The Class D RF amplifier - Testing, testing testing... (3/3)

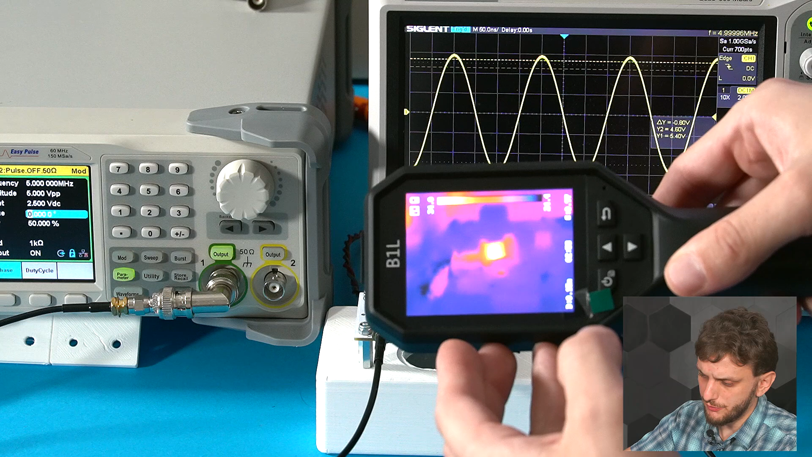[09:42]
although the IC is heating up a bit the hottest component by far is this central inductor so even though both inductors are made from the same wire thickness have roughly the same number of turns so roughly the same series resistance one of them is heating up way more than the other one and it's also the hottest component on the board so it has the highest
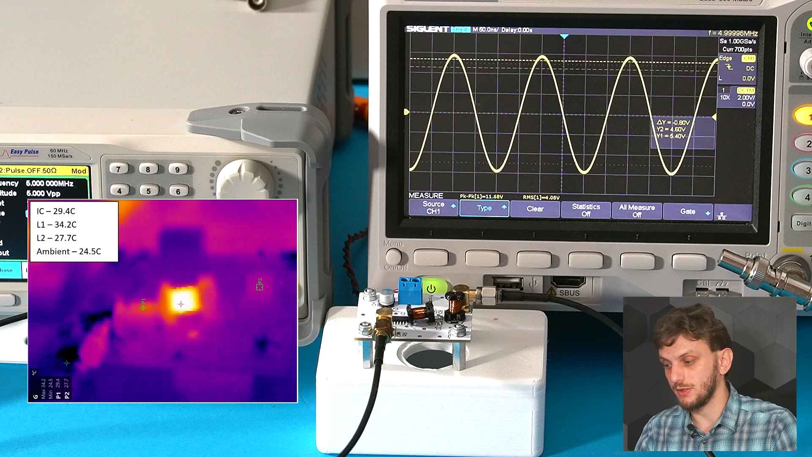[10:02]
contribution to the power loss and well efficiency loss let's now investigate why this is happening in the circuit simulator
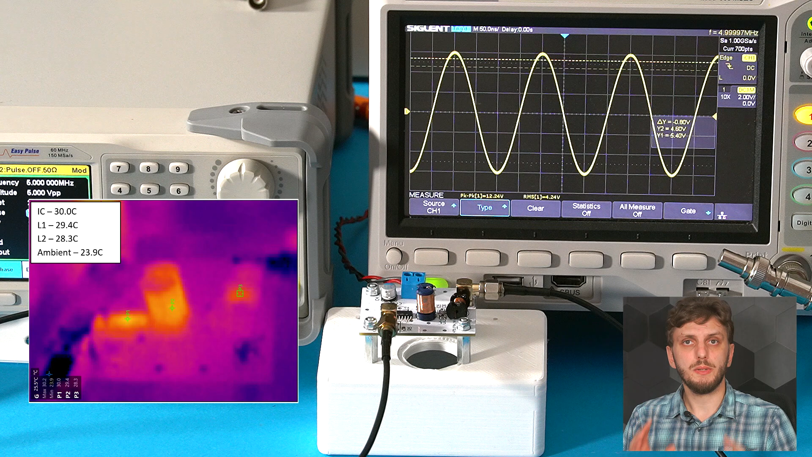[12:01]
it's no longer the hottest component in the circuit so the entire circuit is running a bit more efficiently since it's not generating so much heat so when discussing an amplifier's efficiency